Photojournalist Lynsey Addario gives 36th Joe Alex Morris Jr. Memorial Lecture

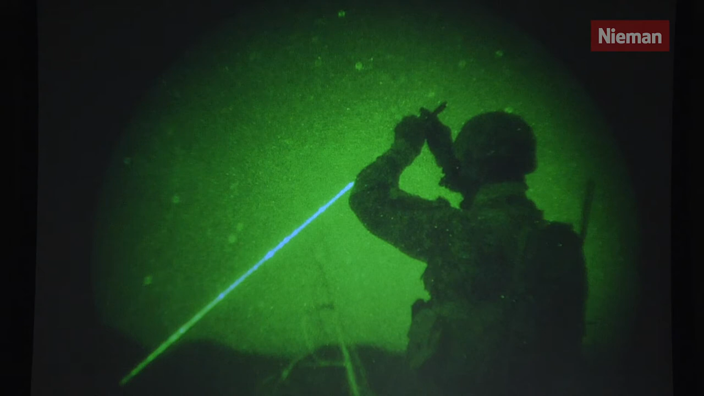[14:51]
And so what you're looking at is a JTAC who works with the Air Force. And he's literally sparkling a target for the AC-130 aircraft to drop the bomb. And so it helps literally walk the attack aircraft onto a target. And this laser is visible only through night vision goggles. So the military can only see them. And so I took this picture and then I fell back asleep.